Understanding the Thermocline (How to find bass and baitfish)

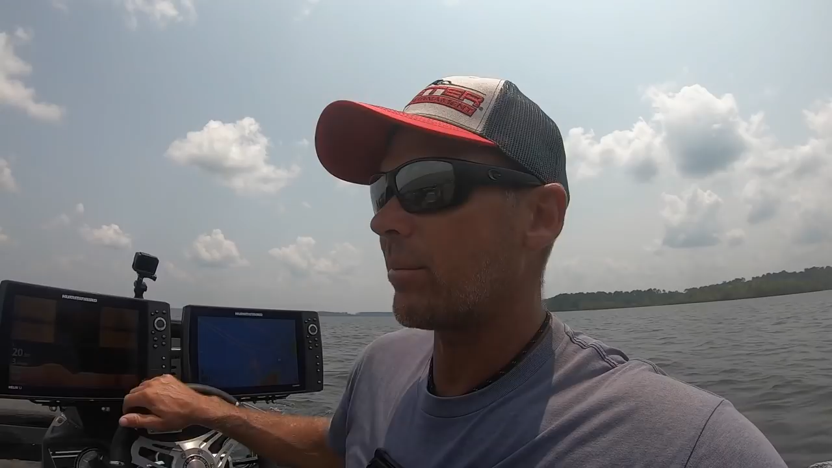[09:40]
i'll kind of talk about a lot of people want to know about cranking but they've really asked me to do a lot of cranking videos and i'll be honest with you cranking videos are some of the hardest ones where we live it's not always just easy sorry i'm still looking at my graph i wanted to like i wanted to show y'all things like this
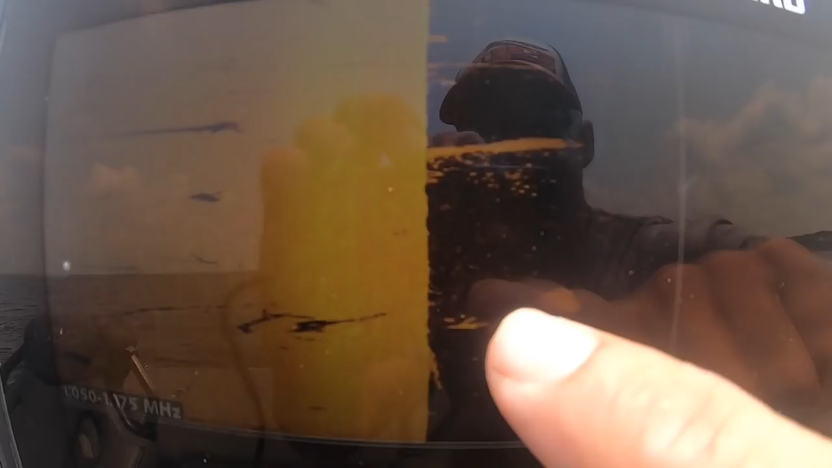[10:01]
you know like see how they're all like like look at all these fish suspended
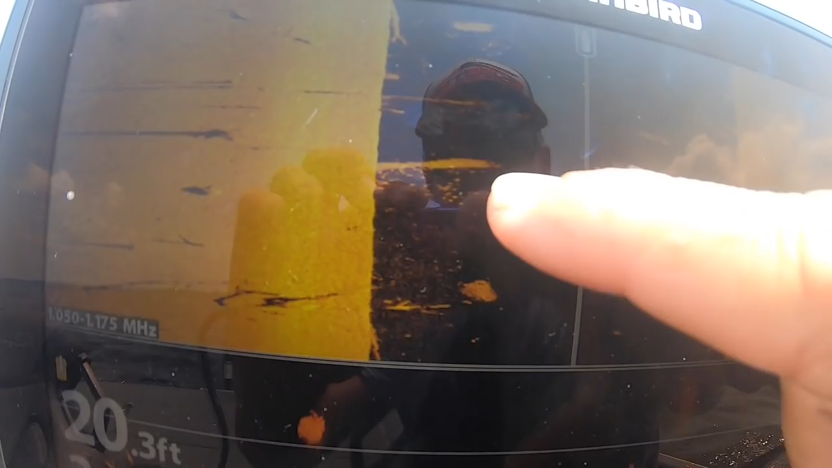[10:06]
On screen: depth 20.3 ft
i'm not saying they're all bass it doesn't really matter that's that's
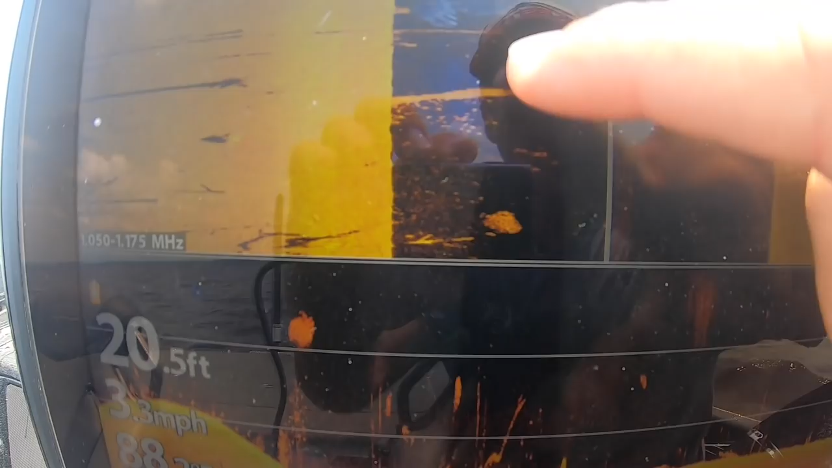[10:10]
On screen: depth 20.5 ft, speed 3.3 mph
why i'm not seeing a ton on bottom you'll see it and even these like the
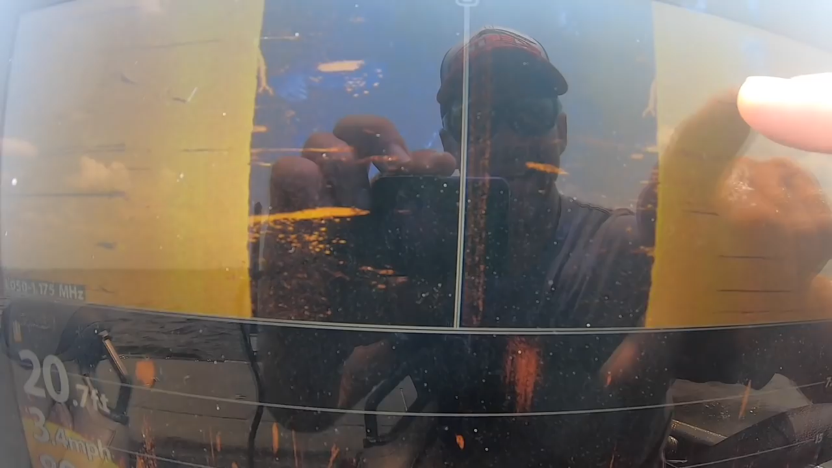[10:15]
shadows are all see how it's 20 foot but none of them are in 20 they all want to be in that 17 to 15.
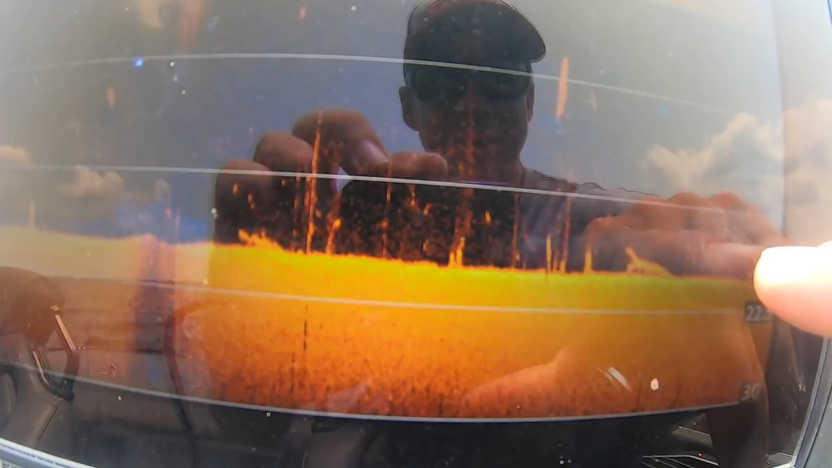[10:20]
even that three to four foot off the bottom it's why they won't hit a worm that well like i threw a worm in there a bunch i can't really get
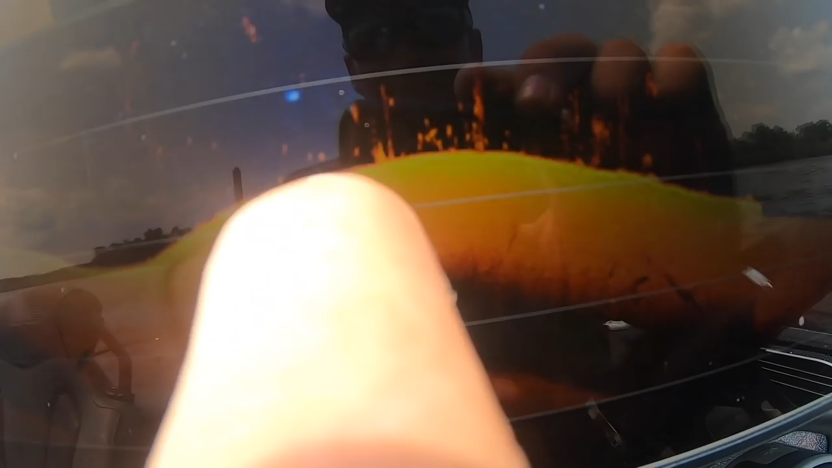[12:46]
hits that right there and then keeps going that line's
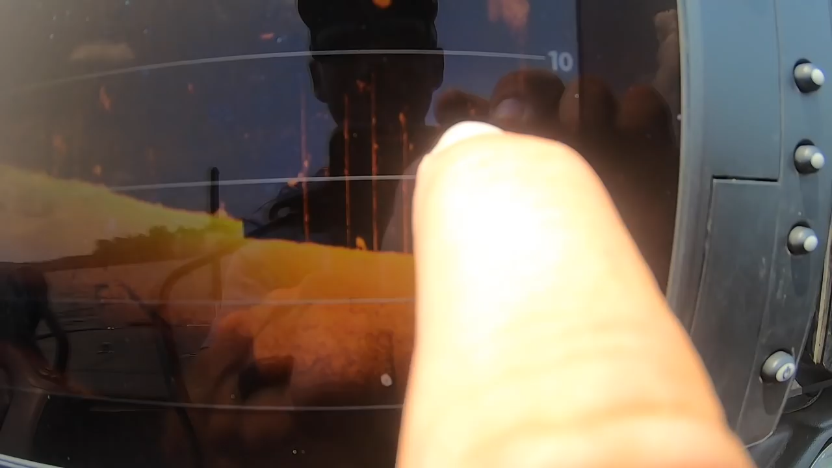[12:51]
right here we're in we're in 27 but that line's still the same
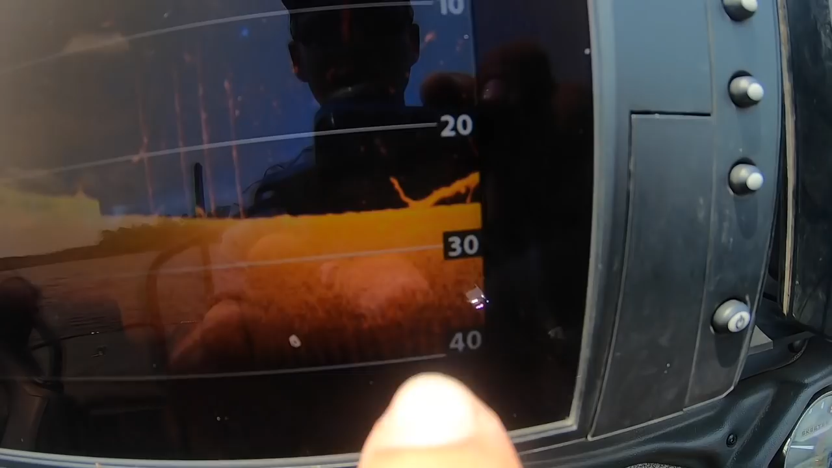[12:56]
depth and look you don't hardly see anything underneath it you see how everything's above it everything's above it even the bait
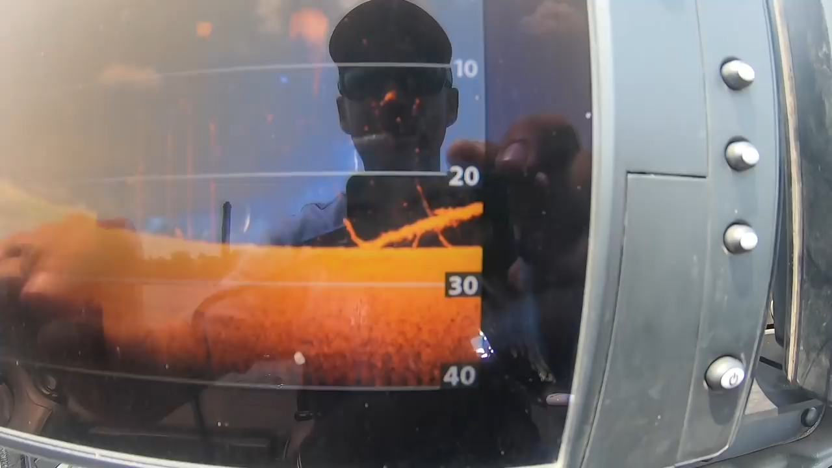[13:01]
it's gonna check out this see what see what happens here